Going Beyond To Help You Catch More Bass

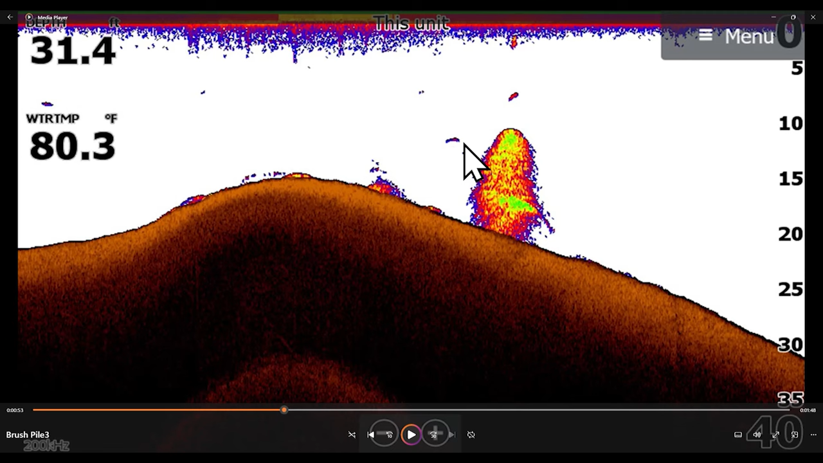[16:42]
On screen: water 80.3°F
So my setup does not show almost everything at times on 2d. I like it. If it's like a light piece of standing timber, it doesn't show up. I had this thing made up to where like big fish pop out. Uh, so let's now go to this. All right. So there you go. You kind of see it here. It's pretty good picture. There's this, there's like the trunk of the tree or the base, right?
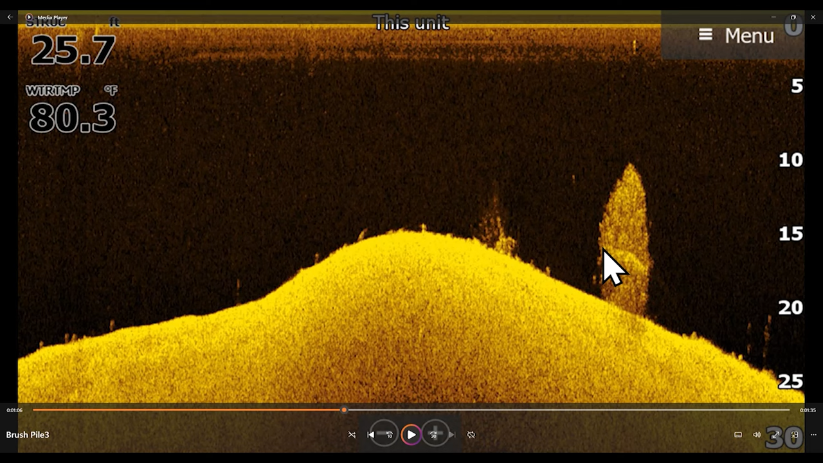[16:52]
On screen: water 80.3°F
Branches side image. There it is right there. You see the shadow. You see it kind of going around the shadow.
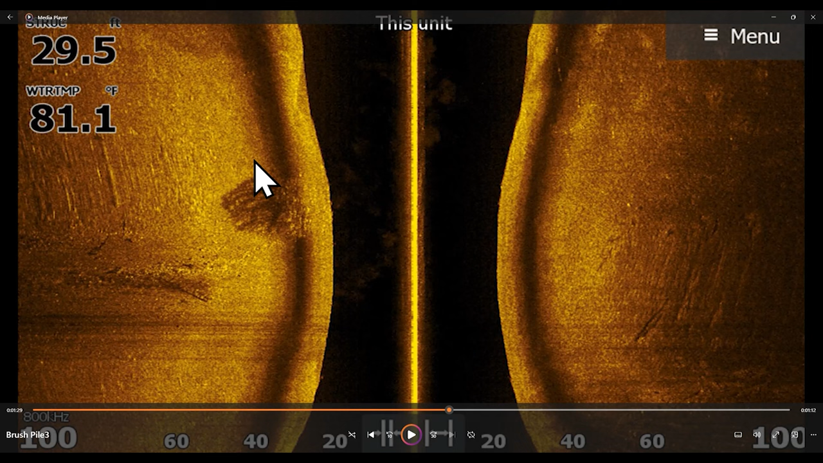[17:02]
On screen: water 81.1°F
Okay. There's that other little piece over there. Here it is on live scope. I'll let the live scope play. Now there's not, you don't see any fish like, okay, those can be some fish up there. Baby fish, babies. All right. Nothing crazy about this. Now, if you like this, by the way, you're about to see the underwater camera. I don't have the camera right now. Johnny has it, but I can get it back. But I got a couple of these already made up that I might just share down the road.
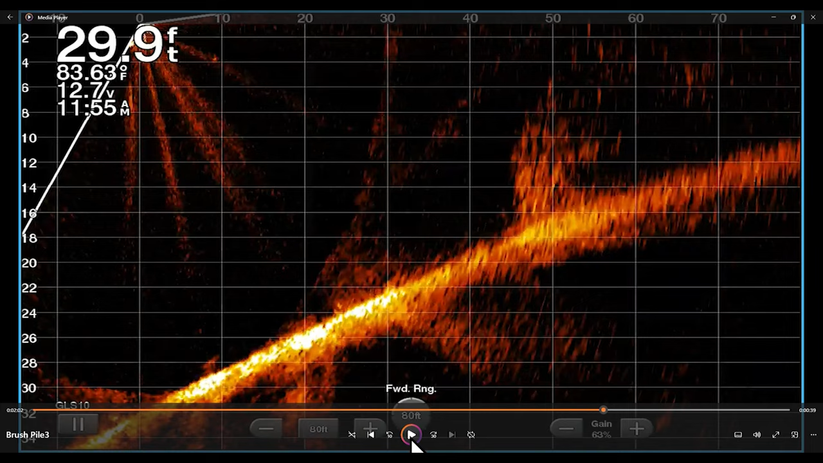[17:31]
On screen: depth 29.9 ft, water 83.63°F
If you like the style of video. Now the underwater footage here shows a lot. I mean, it shows the tree and that little fish right there.
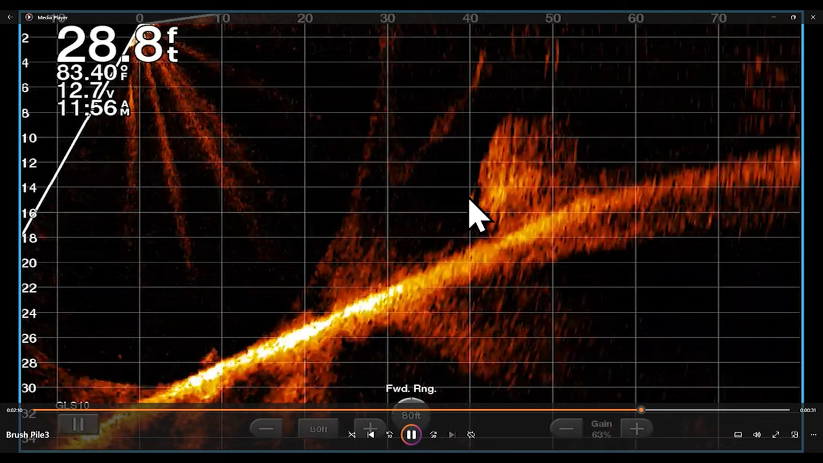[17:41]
On screen: depth 28.8 ft, water 83.40°F
Is that a little fish coming up? Yep. Let's go. Let's go check it out. Here it is. The tree that's underwater.